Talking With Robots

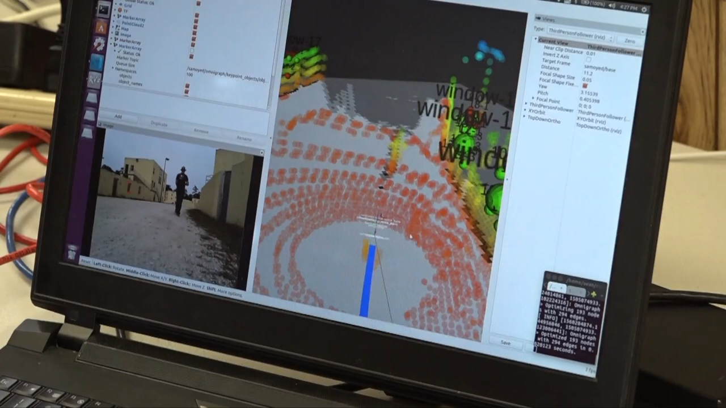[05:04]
This really just means advances in how the robot sees the world in a similar manner as a human.